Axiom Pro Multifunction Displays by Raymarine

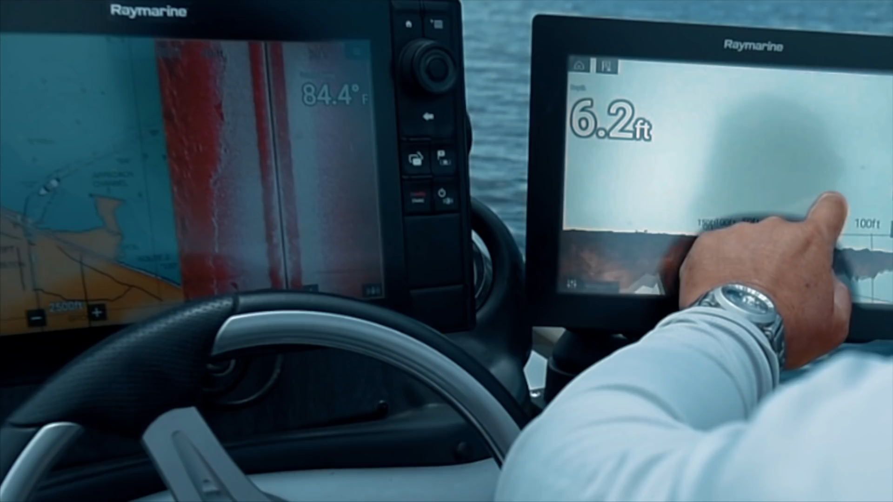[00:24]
On screen: depth 6.2 ft, water 84.4°F
at your fingertips by a smooth multi-touch interaction
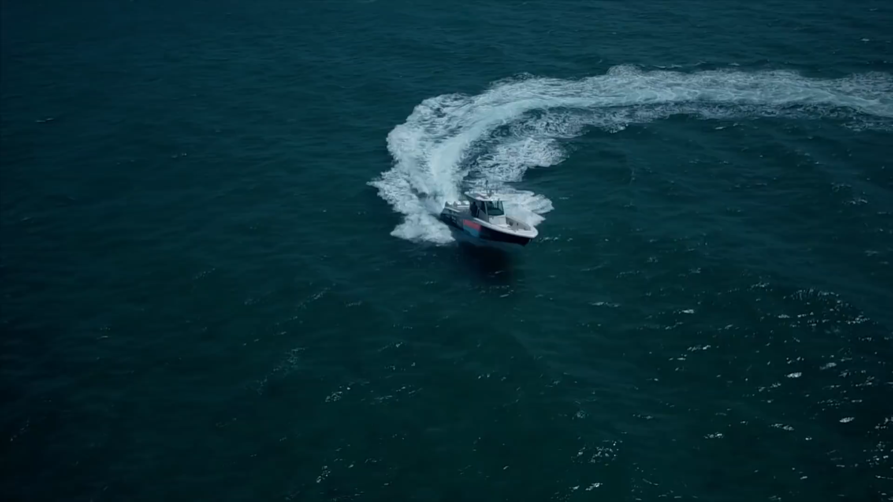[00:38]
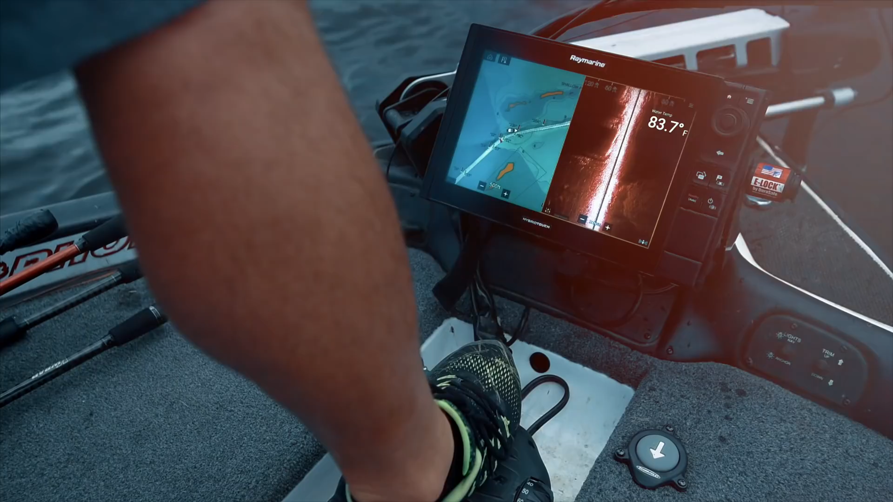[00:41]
On screen: water 83.7°F
Axiom Pro is a breakthrough in sonar technology.
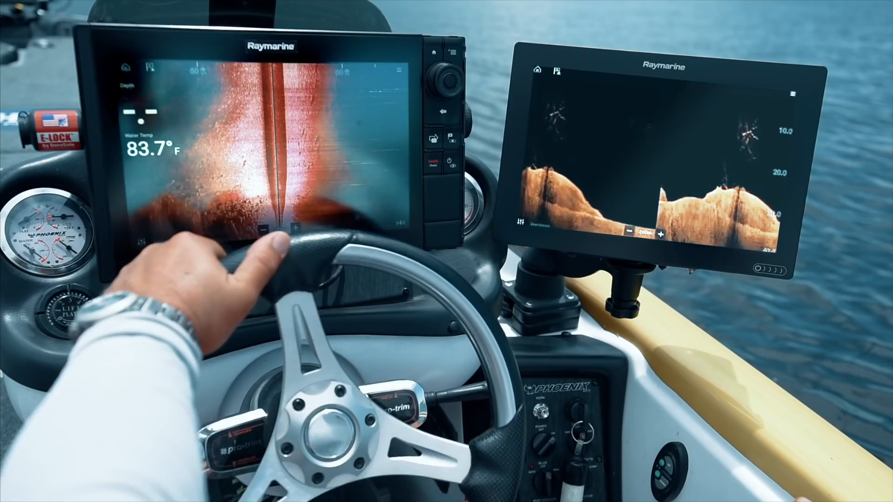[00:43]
On screen: water 83.7°F
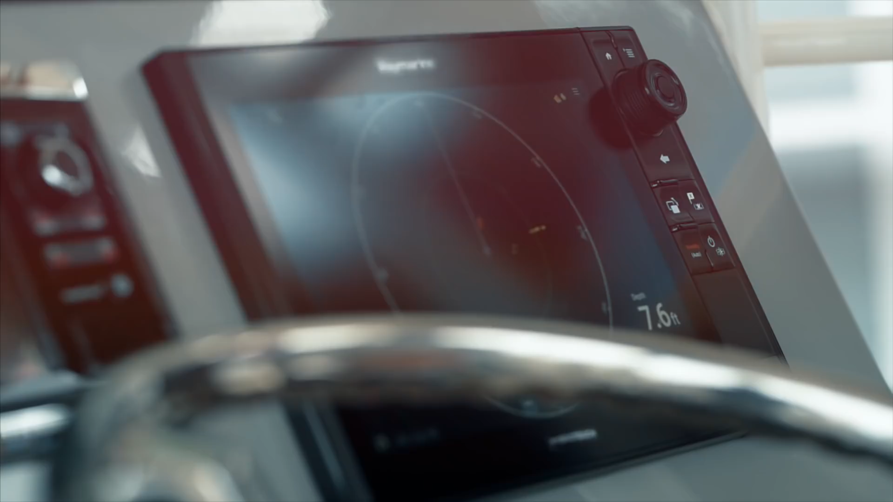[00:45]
It combines down vision, side vision, conventional sonar,
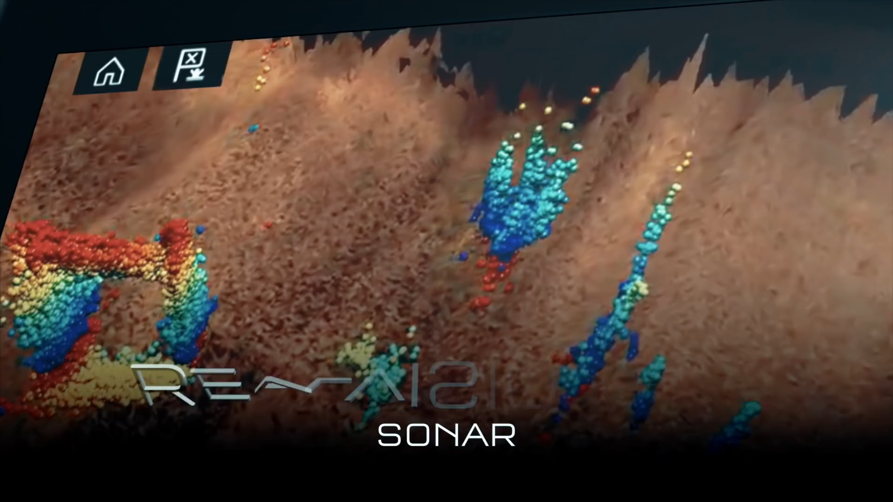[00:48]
and Ray Marine's revolutionary real-vision 3D sonar and 1-kilowatt chirp sonar for unmatched precision, clarity, and target separation.
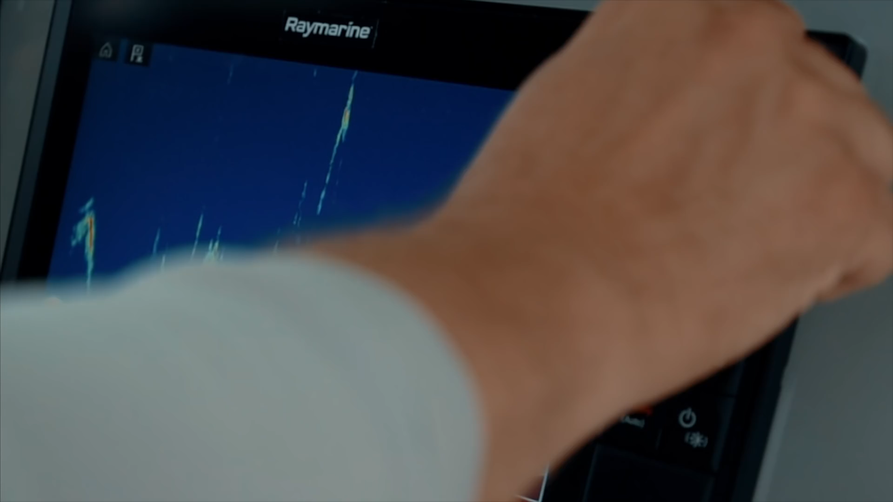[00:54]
You'll see bait, fish, structure, and thermoclines in dramatic true-to-life detail.
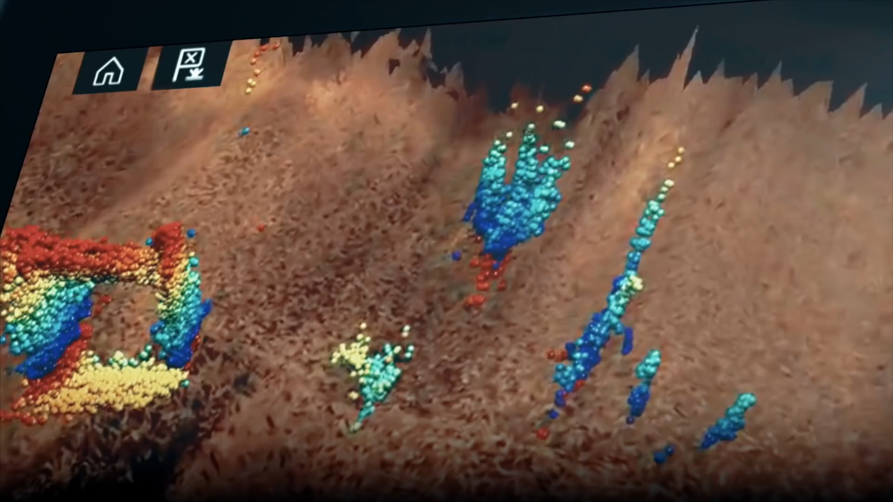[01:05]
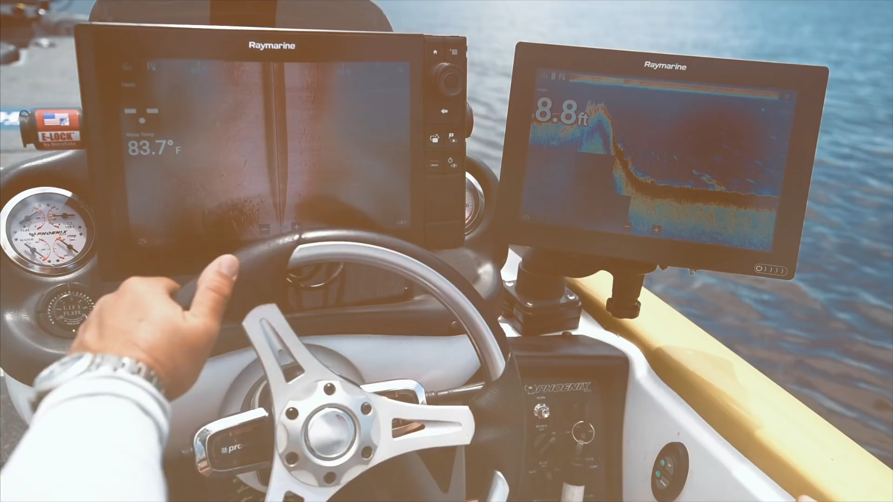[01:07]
On screen: depth 8.8 ft, water 83.7°F
And with IPS display technology, you get vibrant colors from the widest range of angles,
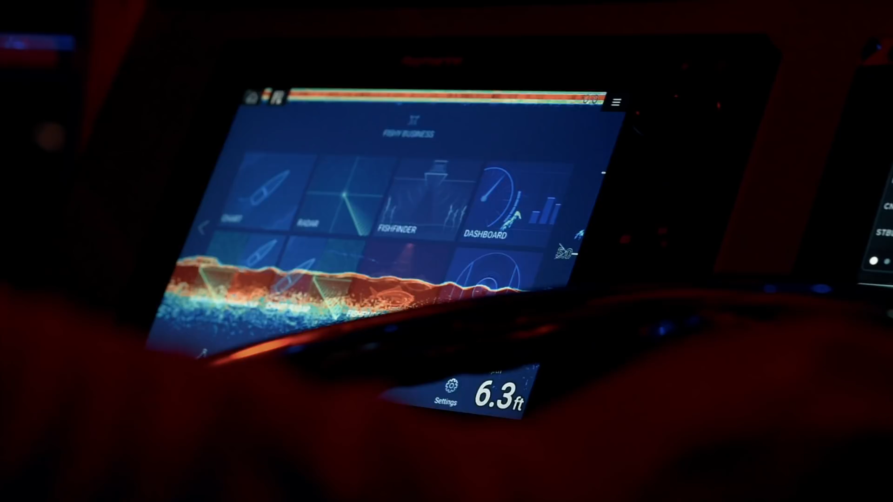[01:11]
On screen: depth 6.3 ft
even when viewed through polarized glasses.